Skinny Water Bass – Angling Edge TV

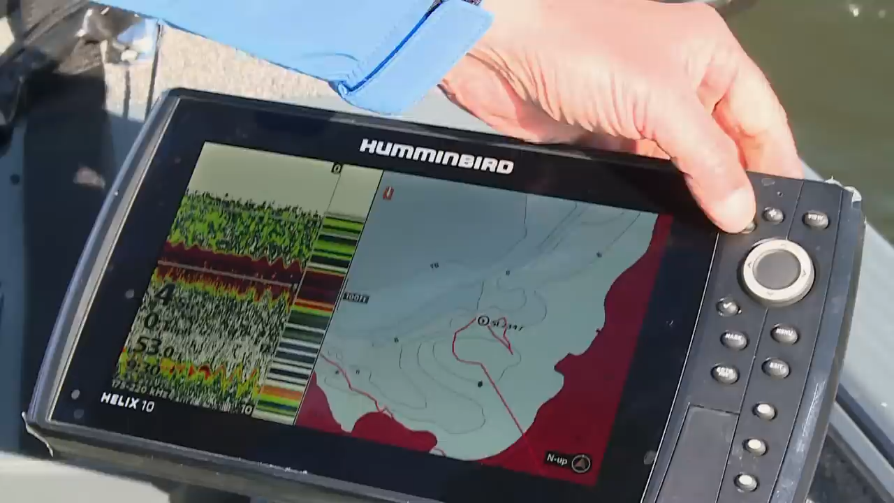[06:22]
What you can see here, I'm gonna zoom out a little bit. You can see this is the back bay here, but what this is, there's a 5-foot ridge right here of rocks, and it's sort of a high spot, and the wind is blowing right into the front face of this spot. As Al was saying, those fish in the not so distant future, the next couple of warm days are gonna pull into this bay and start to spawn in the next couple of weeks. But this is a really critical spot in any type of sort of spawning area.
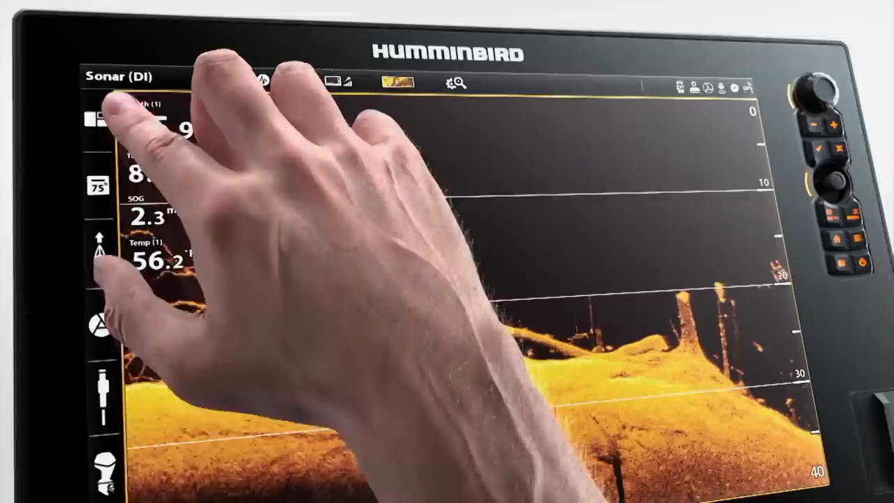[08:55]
From Mega Imaging Plus to CrossTouch to AutoChart Live on our largest screen ever.